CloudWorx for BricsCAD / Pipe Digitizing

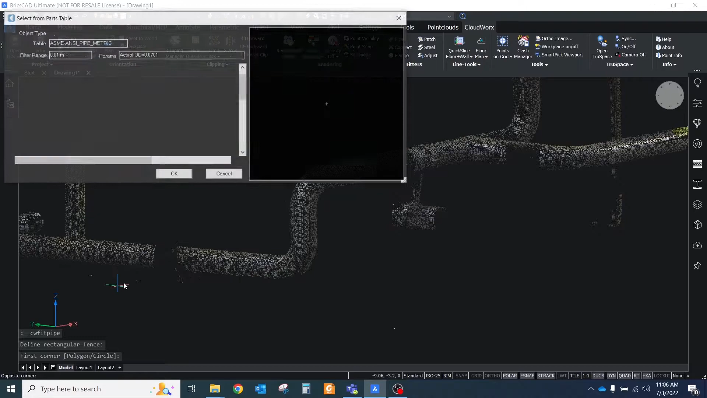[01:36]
Meanwhile, the pipes created with the CloudWorks fitting tools are different from both of them.
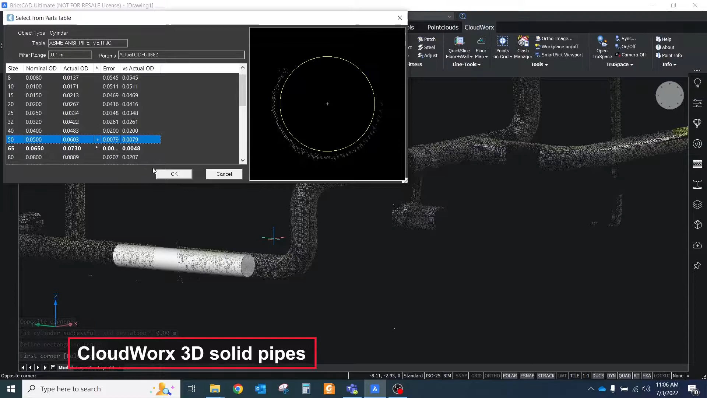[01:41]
The pipes perfectly fitted to the point cloud with the right size and lean. But they look like 3D solids without holes inside.
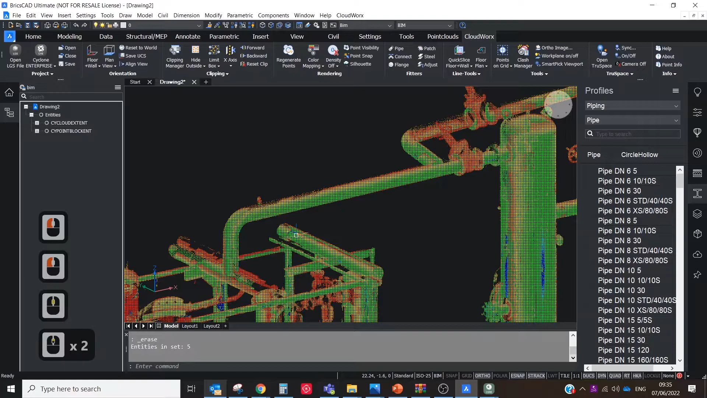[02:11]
The best tool for that is fit pipe in the CloudWorks ribbon bar. Run it and select the option create object center line.
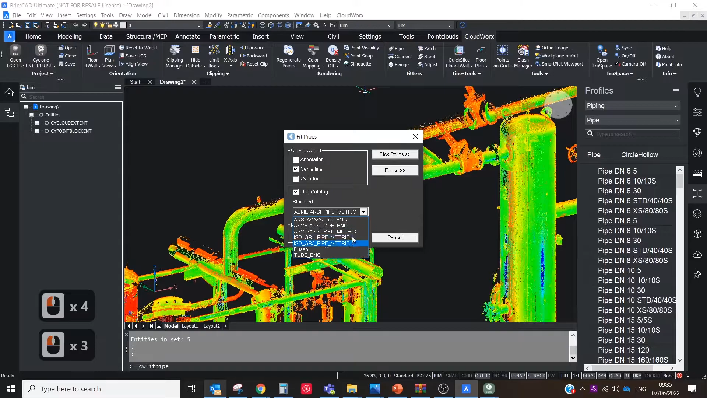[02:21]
If it's standard pipes, choose the option use catalog to automatically select the best size from the selected catalog.
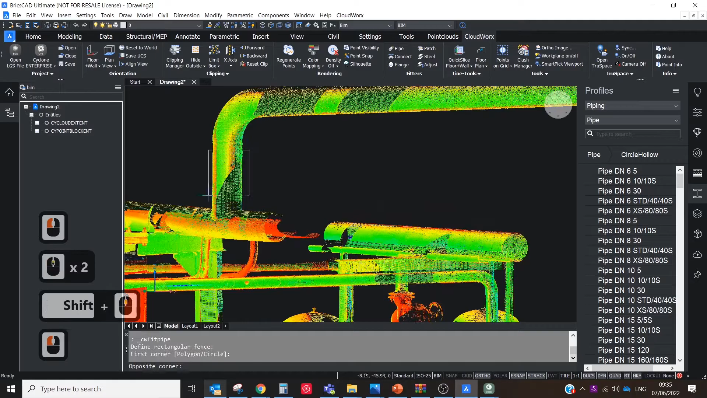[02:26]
I recommend you to use fitting with fans because it allows you to fit pipes in the point clouds with even a low number of points.